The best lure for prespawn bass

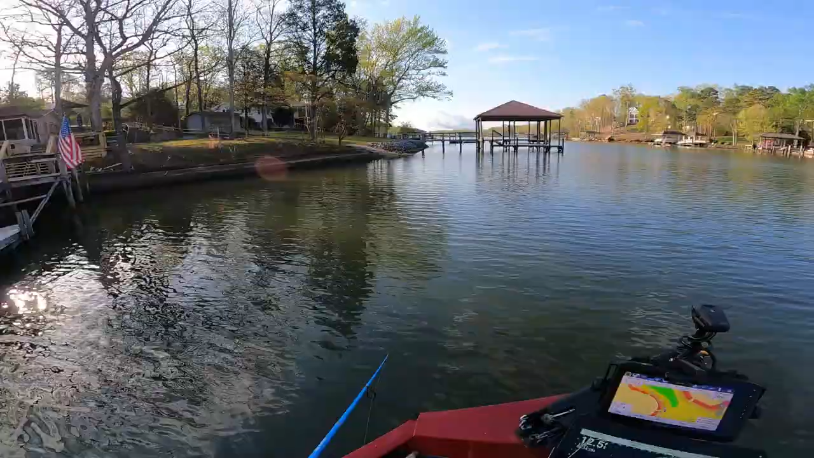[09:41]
Got some big fish right there now. Some big old females, they just waiting in the wing.
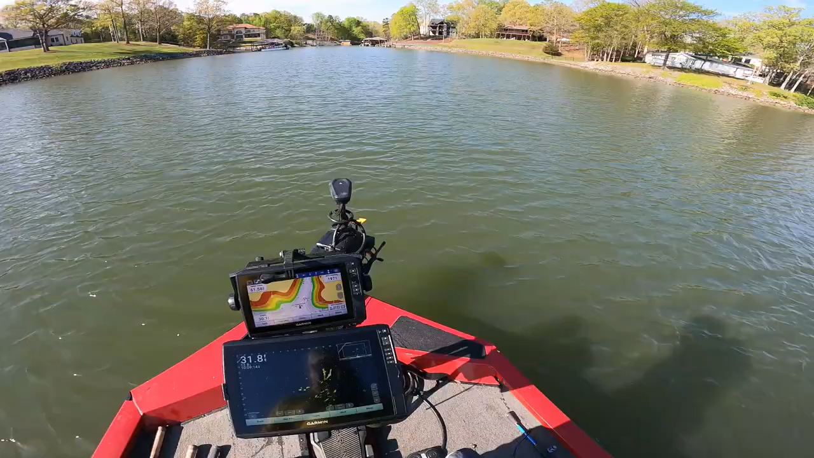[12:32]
That's a big crappie right there.
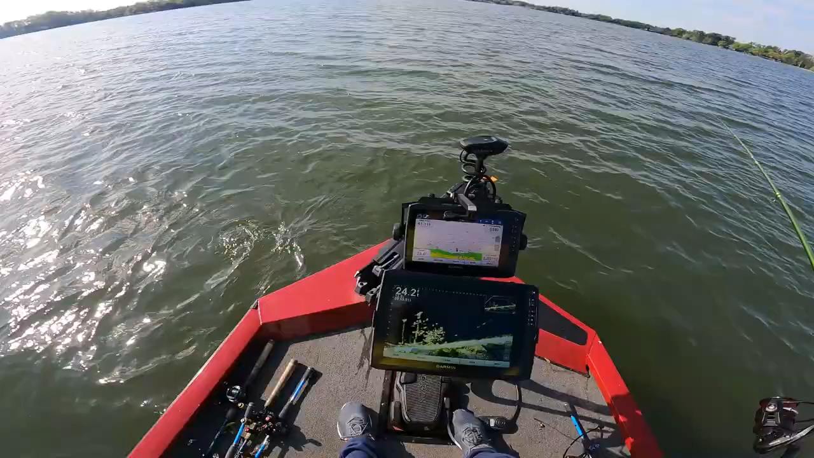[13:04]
Right out in front of me here.
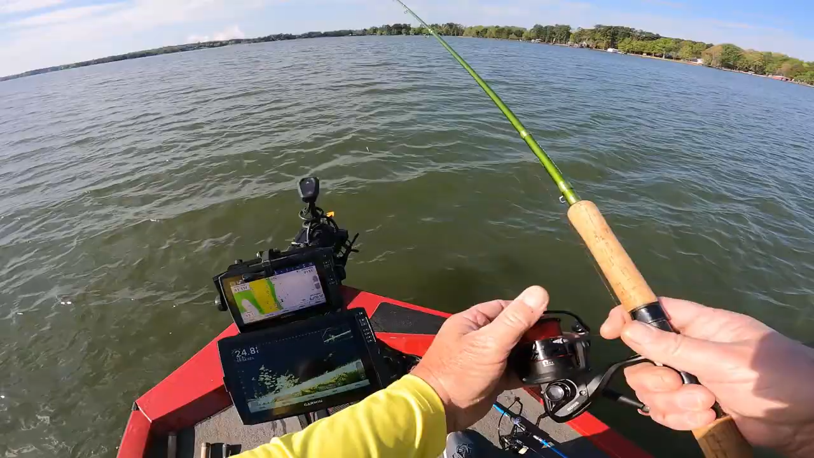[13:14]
Right out in front of me. There we go. We're going down to them. Come on. Go up there and get him. Keep it above the head.
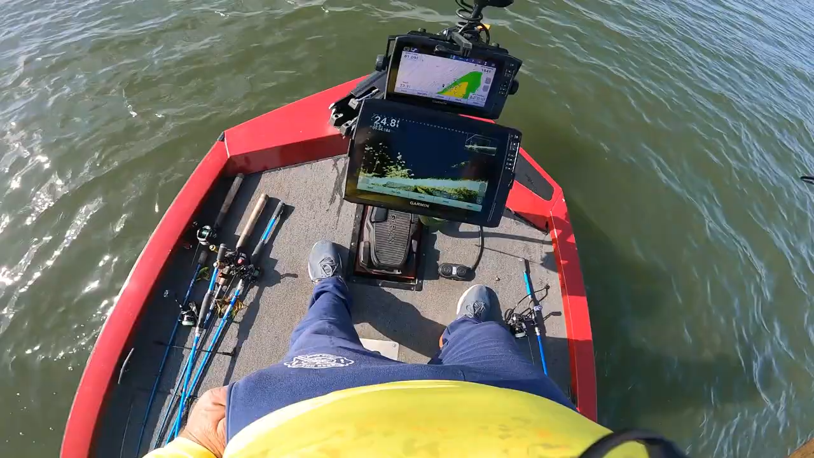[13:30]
Keep it above the head. Oh, they all over it. I'm in 25 foot of water.